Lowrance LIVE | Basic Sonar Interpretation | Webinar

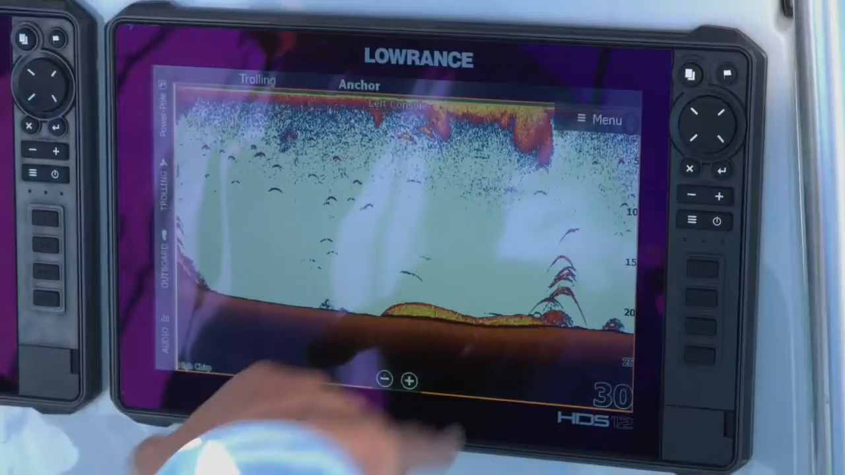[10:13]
Actually if you look right here on the screen you can see right here where we turned around we've got some fish stacked up there. You know that's kind of funny that you see sometimes we've been over that area two or three times hadn't seen anything. We go back and we make another pass and we've got some fish in the area. So we also run into this all the time with our target buoys when we're out here doing this. Fish will come over and start hanging out by our target buoys. You can see we're right down here at the bottom of the screen right by our target buoys.
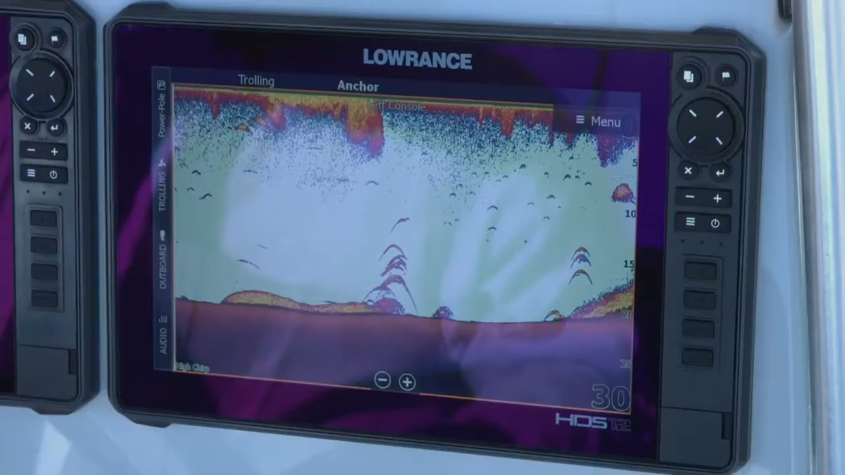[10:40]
We've got some fish that are down there towards the bottom and again we have a bait ball suspended up there towards the top. So it's just really amazing the things like that that you can see when you're out here on the water. I'm just taking the time to look at these sonar soundings. It's it's just really really awesome.
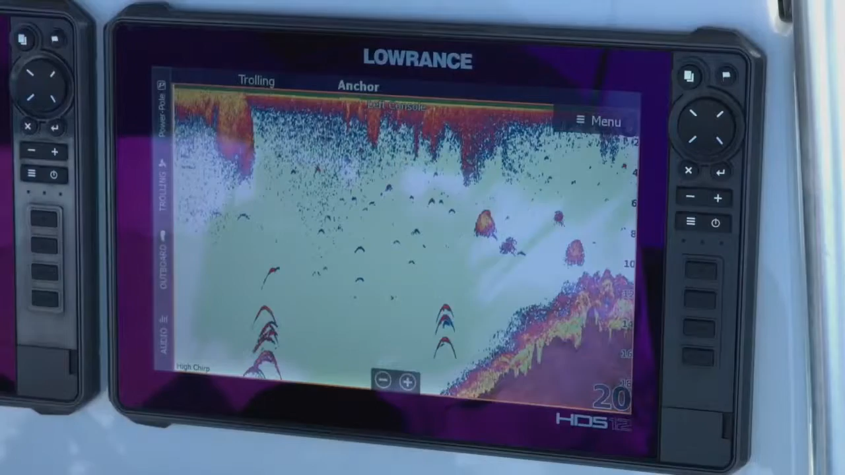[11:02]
The winds been blowing back in this cove today so we've got a lot of stuff that's come in here. This is one of the areas that we usually get a little bit of growth and stuff in the water. So we usually have some plants and stuff that grow up in here. So again as we're driving through here you can see these blobs that we see like this typically
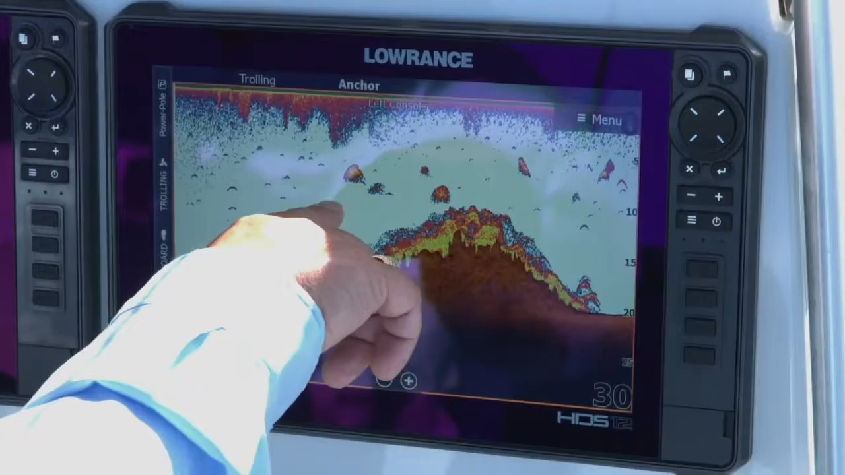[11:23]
when I'm looking at that when I see those I think I'm seeing bait balls. I say I think I'm seeing bait balls just because of my experience and time on the water catching bait for the type of fishing I do. That's what I look for. I'm looking for those bait balls to find bait to catch. The other thing is is I look for those bait balls when I'm looking for the types of fish I'm fishing for. The lake we're on here is Skytuke in Oklahoma.
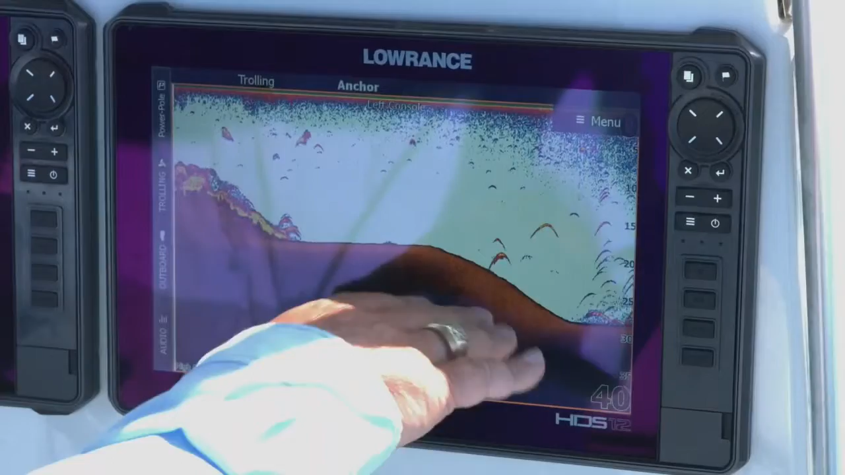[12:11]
We're driving over an old roadbed. As you can see looking on the screen we got a lot of nice arches so we've got quite a few fish back in here. More than likely back in this area typically I don't find hybrids back in this stuff but back in here with this flooded and timber and stuff we find a lot of bass back in here. We'll find largemouth bass and we also start getting into these treetops and stuff in this flooded timber and we'll find crappie and things like that. So as I'm looking at my screen here so
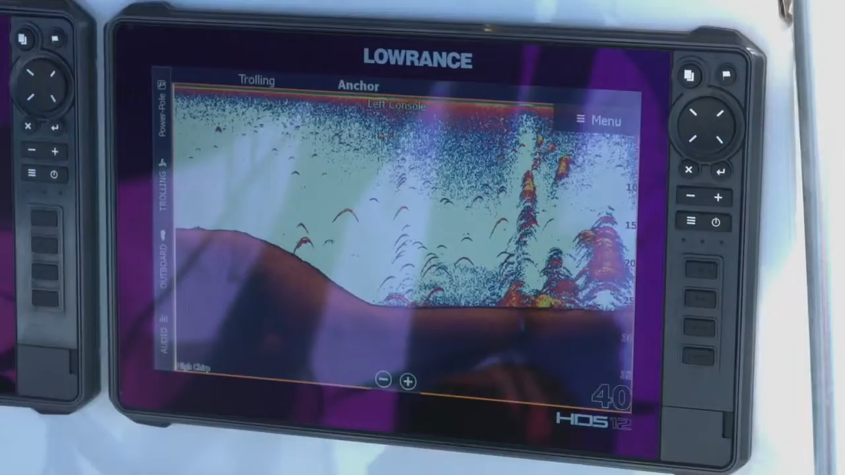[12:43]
I'm going to start looking at this when I see a big mass like this typically in my mind what I'm looking at is that's probably some submerged timber or flooded timber with some fish and stuff hanging in it. I know from fishing this area you see these arches as we get into the top of these trees there's usually a lot of crappie that hang out in these trees also. So that's one reason why we get a lot of bass back in here too. They like to eat these crappie.
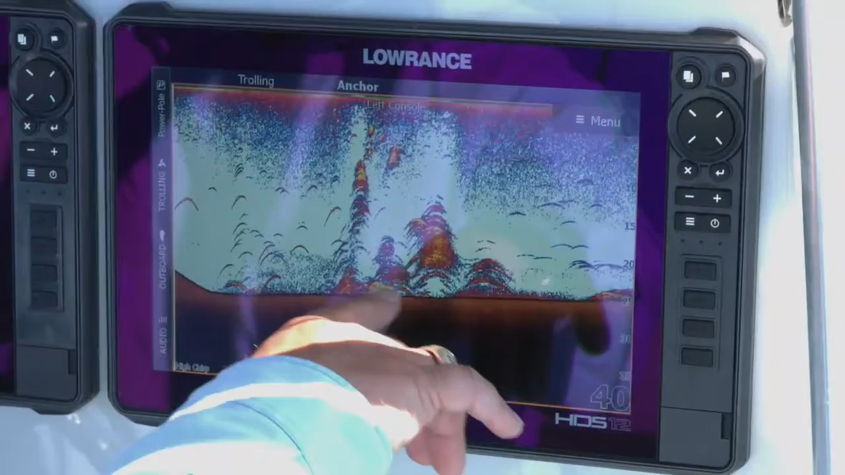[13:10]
But you can see we've got them piled up on the tree and then out here on the fringes of them again just from my experience and being on the water and looking at it I'm going to say we're looking at probably some bass or something else like that out here on the fringes.
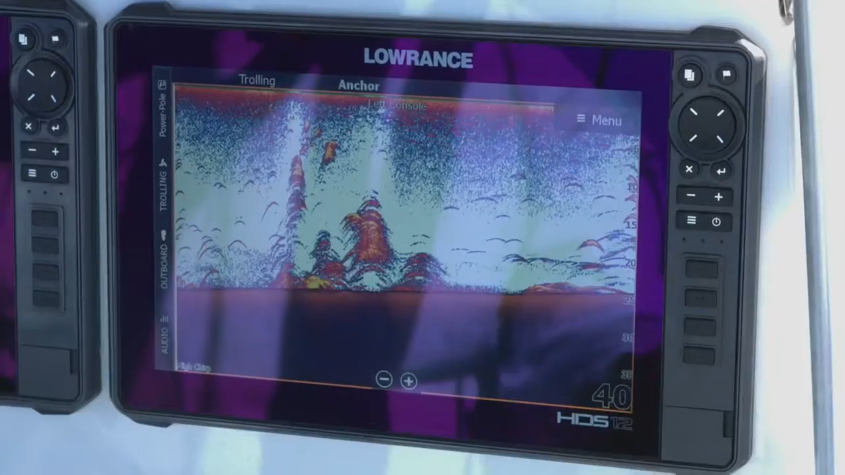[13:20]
So we're going to drive around here a little more. Luke do we have any questions yet?
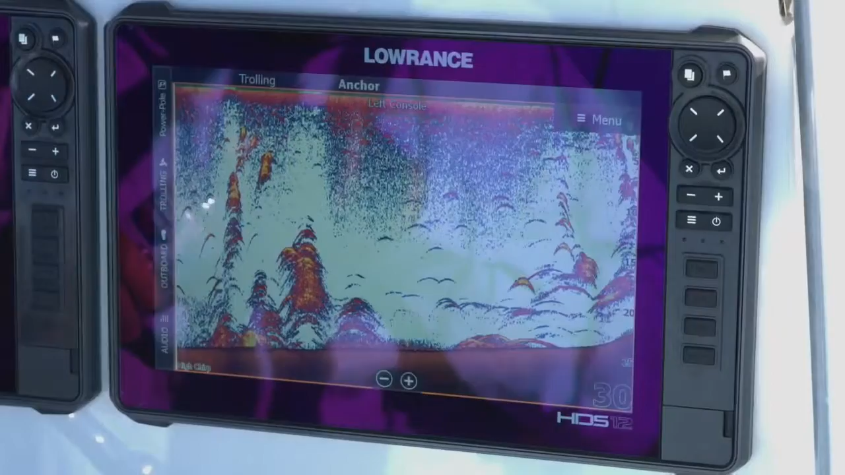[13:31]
Yeah I think the biggest question we have so far is how can you tell the difference between hard and soft bottoms and what the colors of the bottom mean? Okay so hard and soft bottoms I'm going
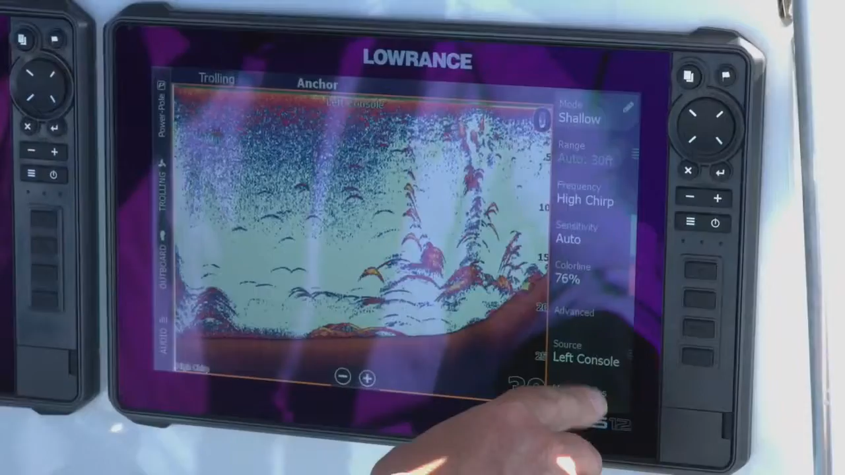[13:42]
to change this real quick so
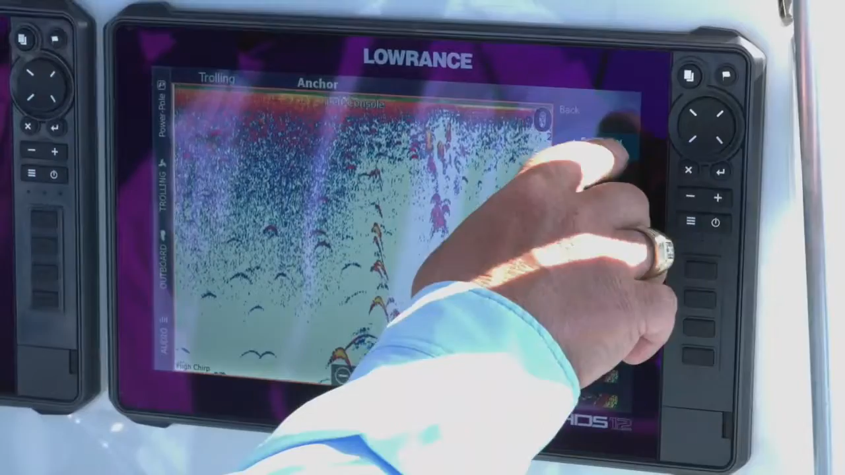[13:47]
this is palette number one which is our default palette that you guys a lot of people see and they look at.
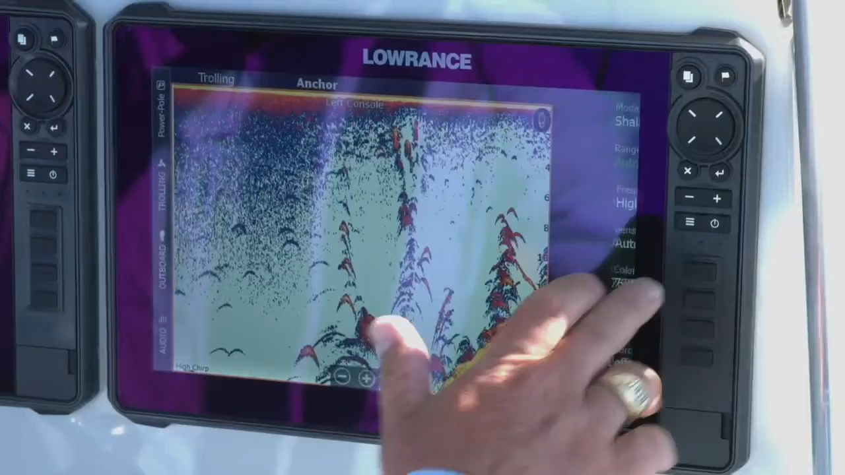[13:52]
So one of the ways to differentiate between a hard and a soft bottom is the brightness of the returns on this color.
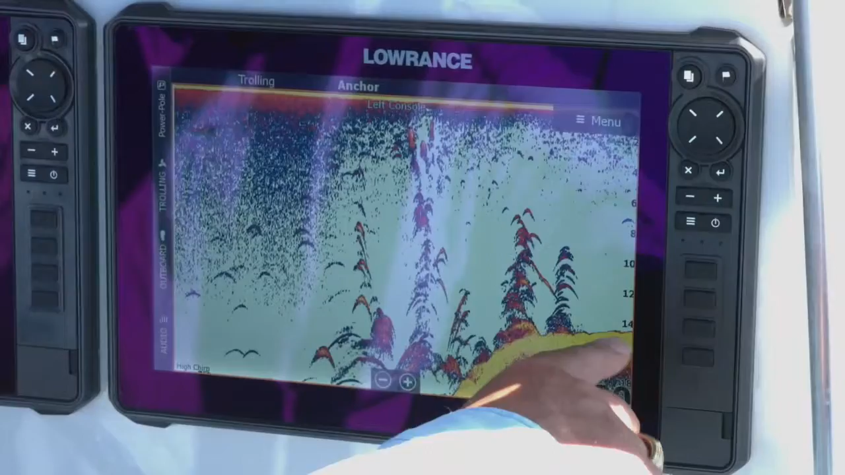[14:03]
So as you can see right here it's getting really yellowish and really bright so typically when I see that
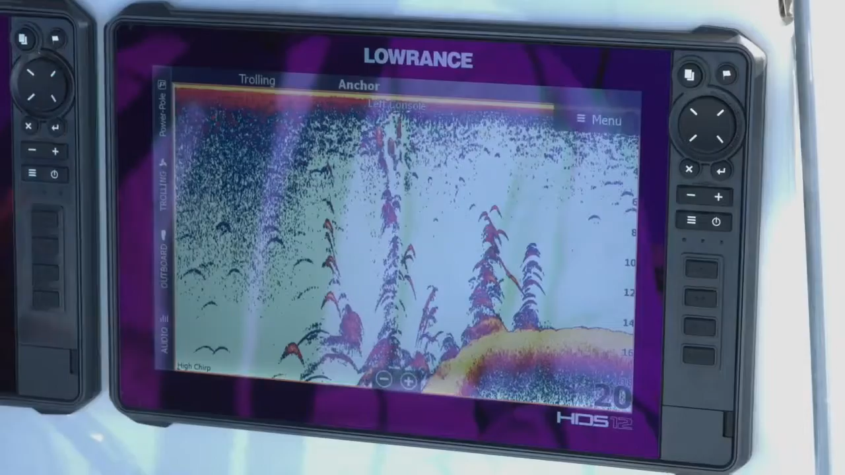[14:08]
brightness in that yellow that tells me that I'm looking at a harder bottom. Just looking at the area that I've got around here we've kind of moved over to the other side of this cove we've got a lot of rock and boulder and stuff like that that's over here that these trees have grown up in.
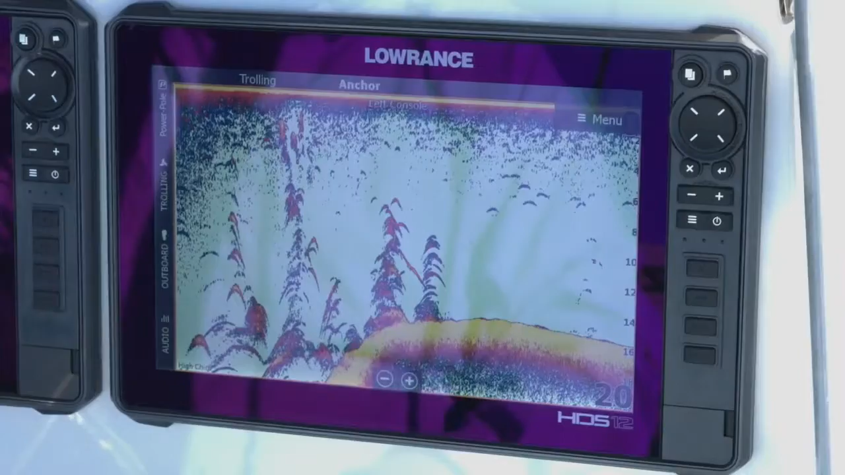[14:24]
So when I look at this I'm going yeah more than likely I'm looking at a hard bottom there. So when I look at a different color on the bottom when I'm seeing like those reds and the blues and stuff like that typically when I see that I feel like that's usually a softer bottom you know maybe we've got some mud and some silt that's piled in there and that's why I'm getting that.